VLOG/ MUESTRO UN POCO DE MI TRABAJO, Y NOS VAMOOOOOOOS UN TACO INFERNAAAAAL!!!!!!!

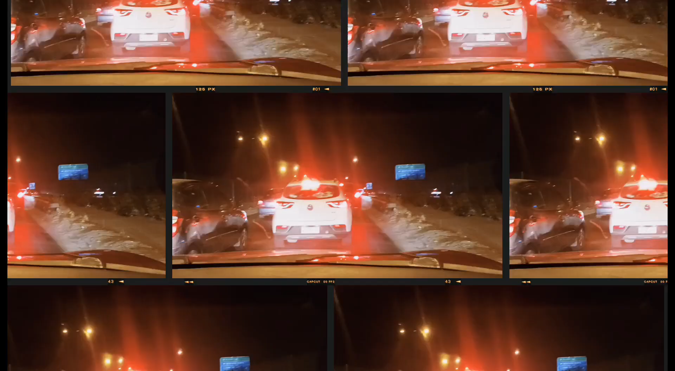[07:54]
Pase, pues. Y aquí vamos, chiquillos. Está la pura Fox, la pura cagada, weón.
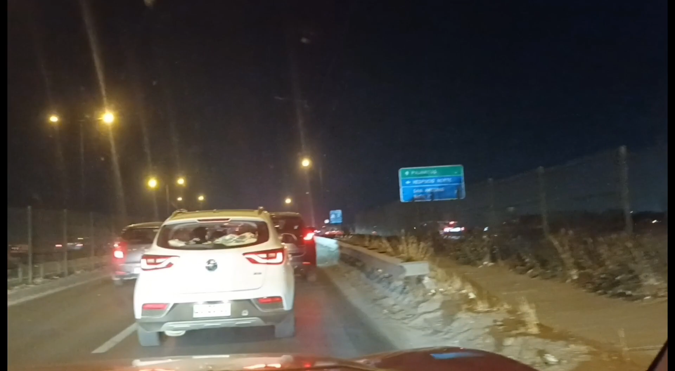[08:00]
Parece que todos van a la casa de la Martuga, weón. Va a quedar la cagada, chiquillos. Miren, sí, weón. Miren, la media cagada, medio taco, weón. Ya llevamos cuánto. Salimos hace cuánto, weón. A las 7:30. 7:30, ¿qué horas son, mi vida hermosa? Ay. Las 7, o sea, las 8:20. Ya, llevamos una hora, weón, de la... Pase, hijo, pase. Mira, pase. Normalmente, para llegar acá, nos demoramos media hora. Pase. Llevamos una hora.
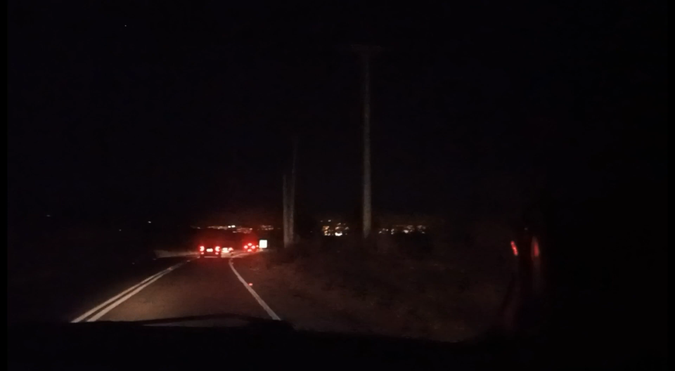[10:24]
Ya, chiquillo, ahí se puede ver las lucecitas de Pichilemu. Venimos hartos vehículos adelante, igual que atrás, se puede ver ahí. Uf, había un accidente, pero enorme, hace, no sé, 5 minutos atrás, el cual te hace pensar y recapacitar. Bueno, no hay que adelantar, hay cosas tan innecesarias, porque, por ejemplo, si yo adelanto a ese, ¿cuántos minutos de mi vida voy a llegar más temprano a Pichilemu?